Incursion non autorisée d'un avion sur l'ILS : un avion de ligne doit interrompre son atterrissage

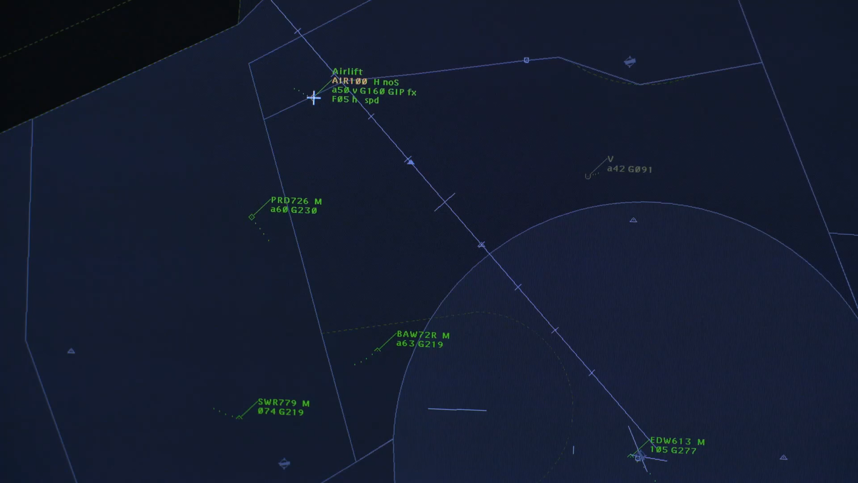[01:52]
Let's go with this line. Airliner 100. Le contrôleur aérien aperçoit sur l'écran radar un petit avion qui se trouve dans une zone de contrôle sans en avoir reçu l'autorisation.